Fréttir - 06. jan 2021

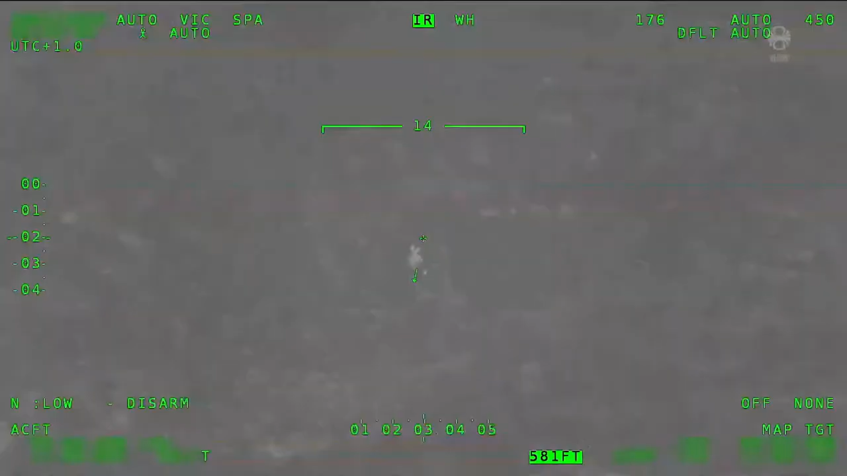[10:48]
Minskið sem norska laurugland byrtir, sínir hvernig hitamindavílar nýtast við björgunarstörf.